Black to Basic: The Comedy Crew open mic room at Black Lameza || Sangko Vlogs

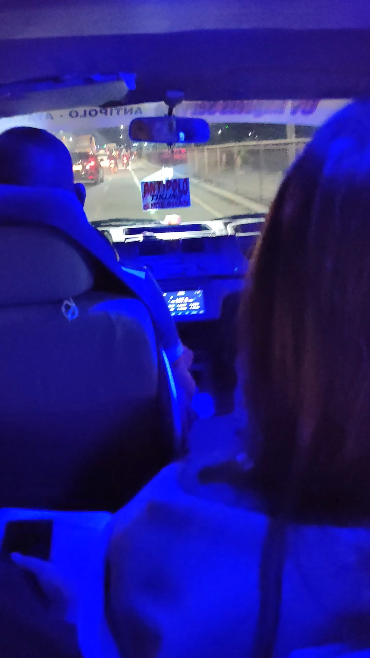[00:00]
Ngayong araw ay nag-sign up ako sa isang stand-up comedy open mic sa isang bar sa loob ng Pasig City. Pangalawang beses na nga pala to, hindi ko lang na-document ang una dahil biglaan yun. Galing sa FX na sinakyan ko ay nagpababa ako dito sa bagong ilog. Bagkababa ng FX ay tumawid ako sa kabila para makasakay na papasok sa Pasig. Makatawid na ako sa kabila ay nagabang na ako ng masasakyan.